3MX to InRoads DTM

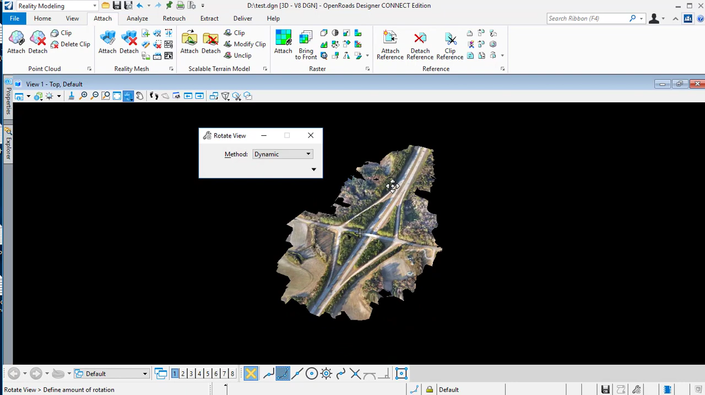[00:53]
好,現在我需要一個 Terrain
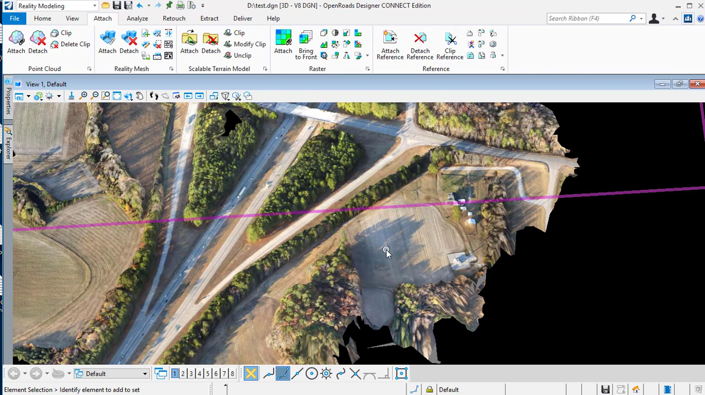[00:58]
Extract Terrain 的功能就會在 Extract 的功能在這裡會有一個叫 Extract Terrain 的功能
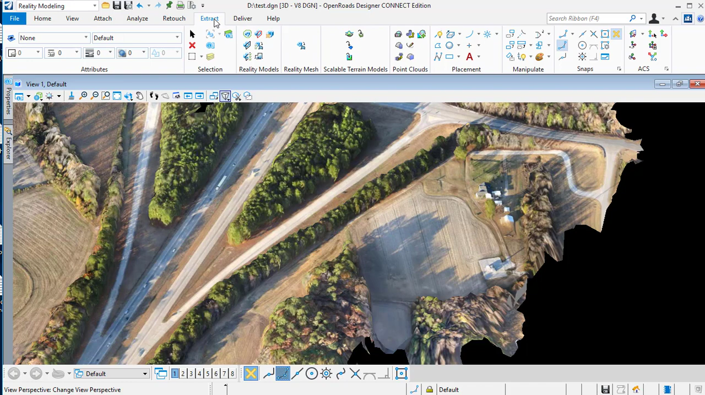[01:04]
在 Relative Mesh 這裡有一個叫 Ground Extraction然後你就打開這個 Ground ExtractionGround
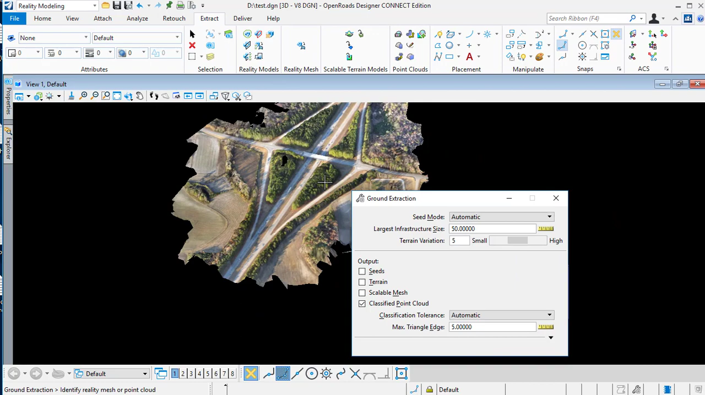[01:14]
Extraction 有很多不同的選擇可以參考 Hell 吧那最快的方法其實是一個叫 Automatic然後就 Create Terrain那當然可以 Create Classify 和 Pontchal那我們就不需要了那也有一個是用兩次的 Iteration 方法找出來的那我選擇 Automatic
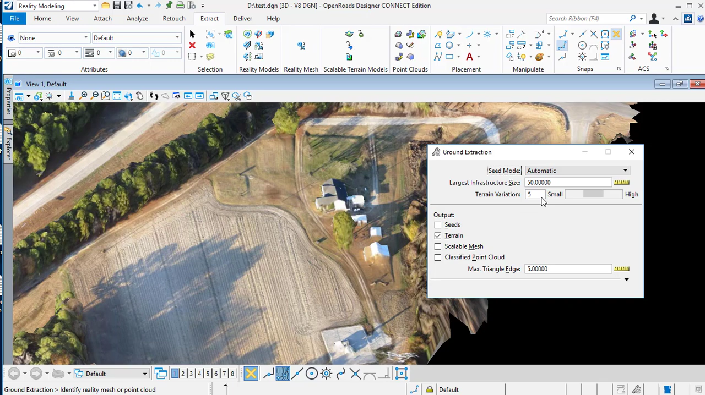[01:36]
那選擇 Automatic 之後呢它就需要你進入一個 Larger 的 Infrastructure Size那你就選擇一個最大的 Object一個 Building Object因為它不想 Extract 到一些 Building
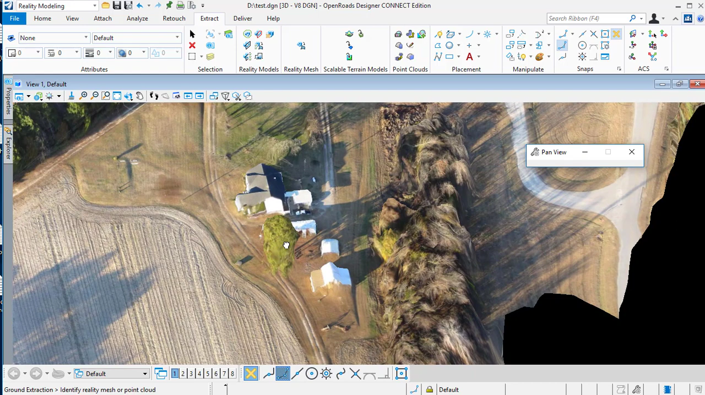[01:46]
Top那譬如說我選這個 Object最大的 Object
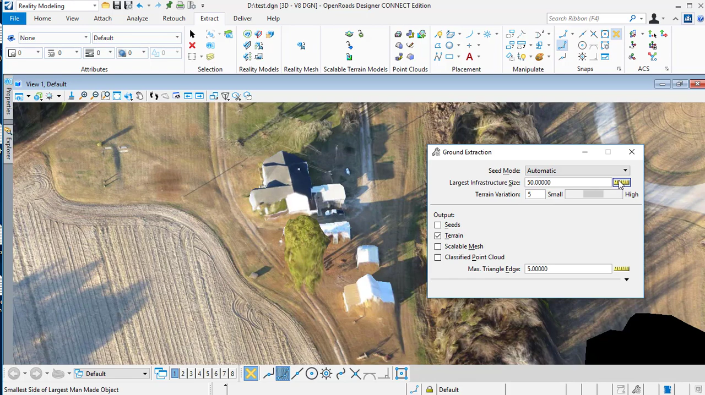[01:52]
裡面最短的邊那我可能會選這一段那大約是 11.
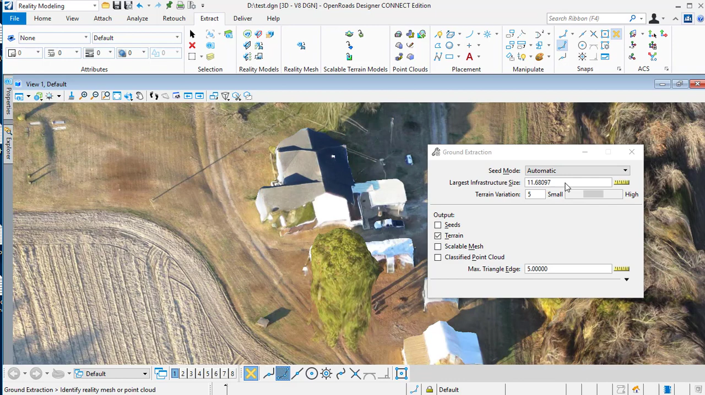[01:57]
68那我可能轉做到 12
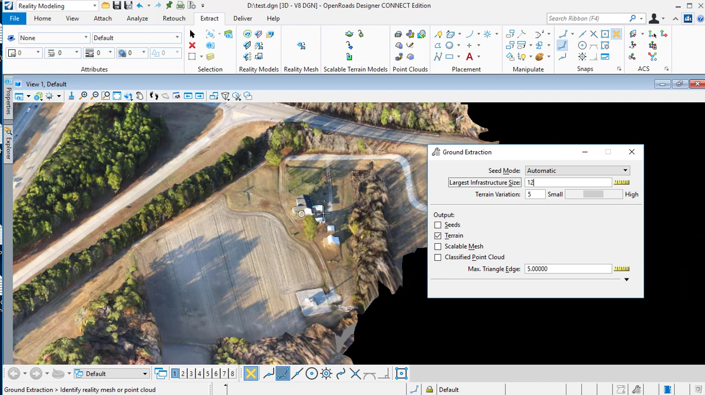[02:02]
然後這個 Terrain Radiation 你可以視乎你需要的 Terrain比如這個 Case 是一般那你就選擇 Terrain Radiation 5或者可以選小一點但是我這個 Case
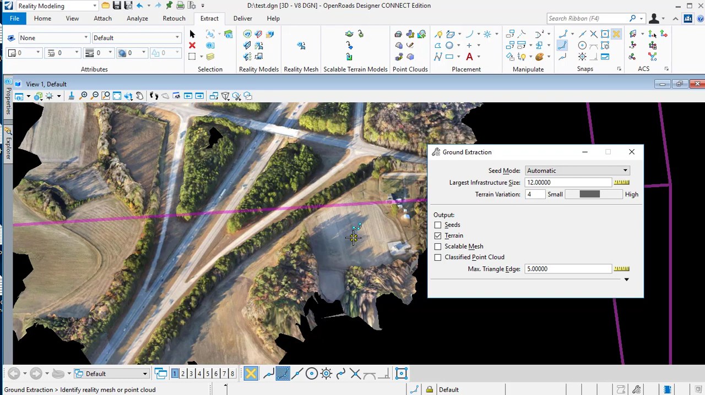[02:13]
做完之後呢你就可以按 App Set選了 Relative Mesh那它會問你是否一個 App Set的 Selection 再按一次 App Set那它就會 Create 了一個叫